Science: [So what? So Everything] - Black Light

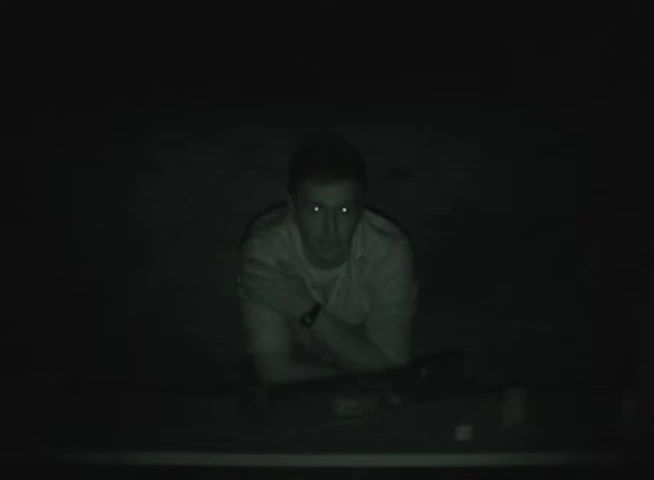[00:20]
In a second we are going to turn the night vision off and I am going to turn the UV lamp on. Detergent contains phosphor which reacts with the UV light to appear brighter.